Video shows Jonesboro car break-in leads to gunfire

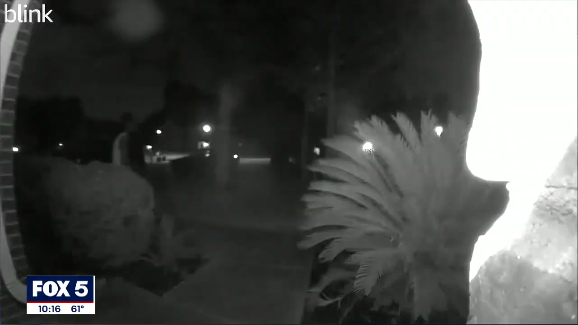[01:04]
Video from Thomas' doorbell camera captured the moments Michael ducked for cover as bullets flew in his direction. What I witnessed was my son falling to the left.